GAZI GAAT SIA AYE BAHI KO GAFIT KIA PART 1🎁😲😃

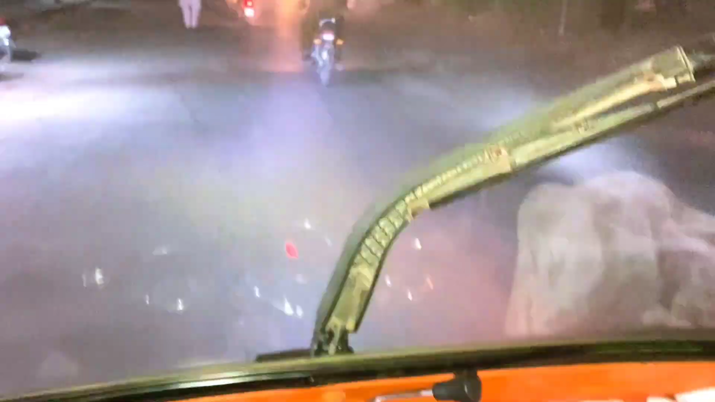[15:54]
तो अवाम ऐसे निकल रही थी जैसे बस ना पूछे हाल, प्लाजा बंद हुए बड़ा मुश्किल से हम भी बाहर आए, अब सीधा जा रहे हैं MDA वाली साइड पे।
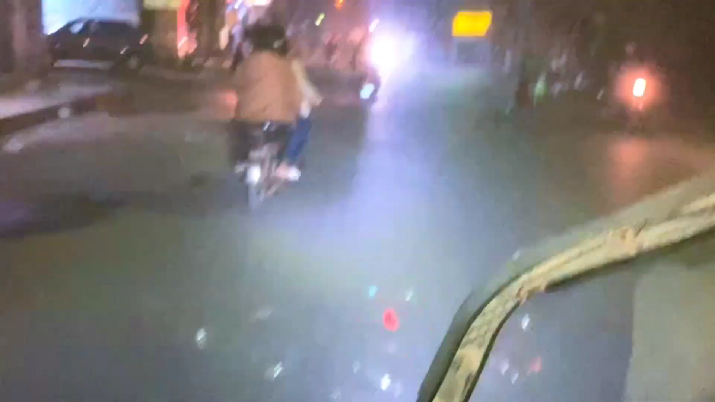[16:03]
ठीक है, फार्चुनर के शीशे पे मिट्टी आई हुई आपको नज़र रात सही नहीं आ रहा होगा,